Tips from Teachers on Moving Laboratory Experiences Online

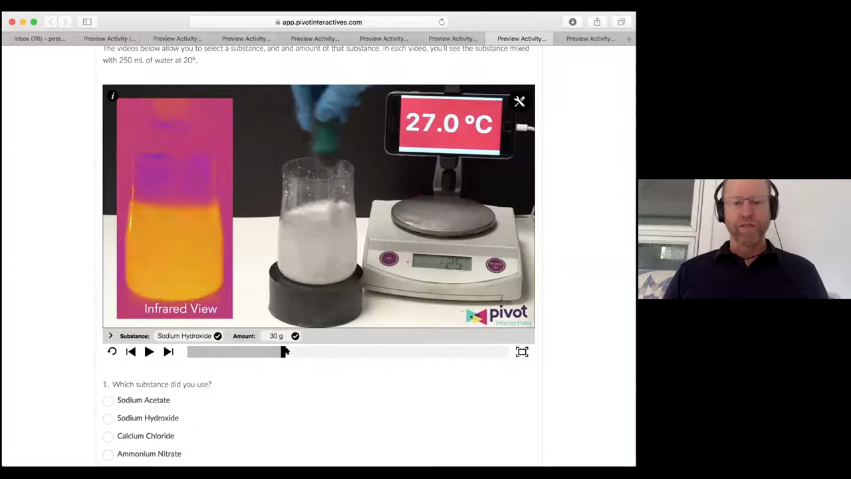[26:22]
And then we also have the ability for them to not only lead a temperature change, but see an infrared, uh, compare these temperature changes, what some of these reactions are endothermic and some exothermic. And so they get a visualization.
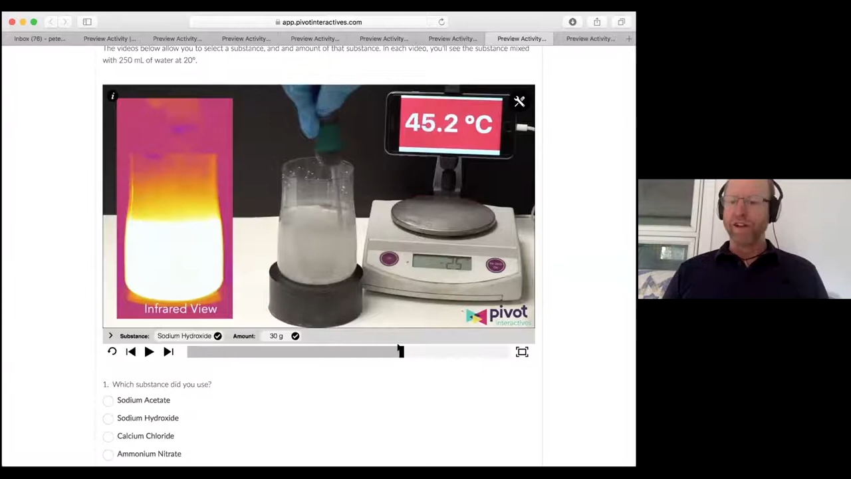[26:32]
John mentioned the tactile. They miss that here, right? They can't touch this liquid and see that it's hot. On the other hand, I'm not sure that we would want them to.